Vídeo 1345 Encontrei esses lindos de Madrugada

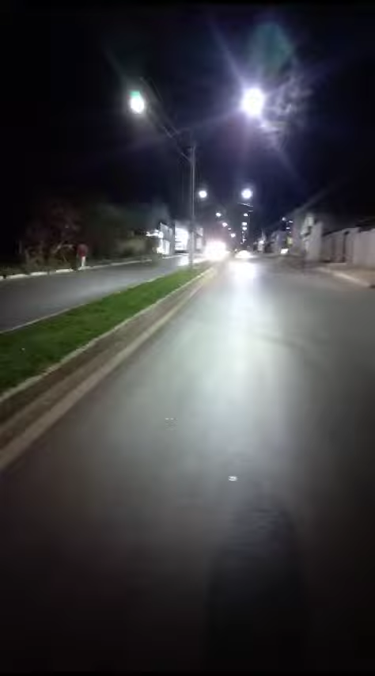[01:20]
ó Vem a alta velocidade, ó Maior perigo Olha, ó, perigo Tá vendo? Muito perigoso Não tem carro aqui não, tá no deserto, entendeu?
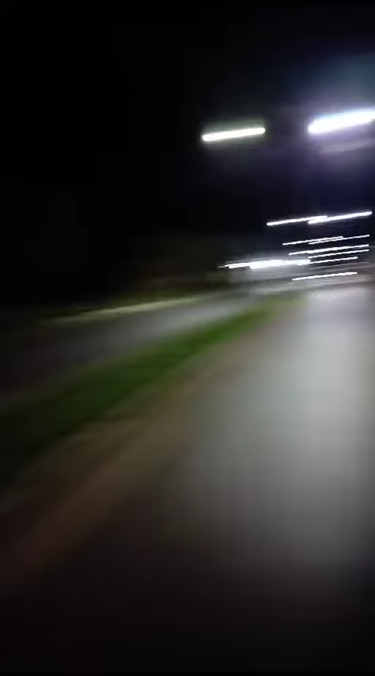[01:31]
Mas é perigoso Aqui onde ele tá, ó É ali, ali fica ali os aleijadinhos Olha a aleijadinha E os outros ali, entendeu?